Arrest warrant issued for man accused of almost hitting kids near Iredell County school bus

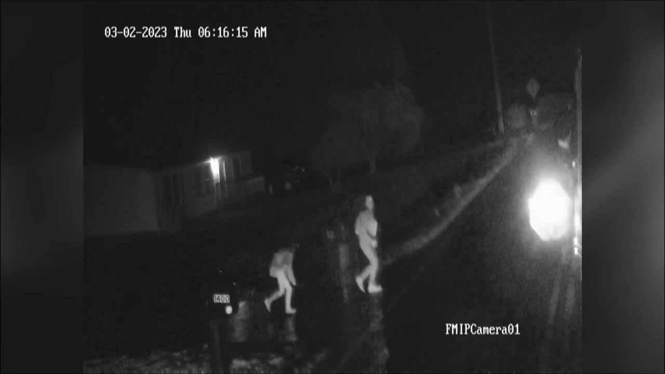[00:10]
You can see the car zooming by almost hitting the kids right there. The kids are physically okay.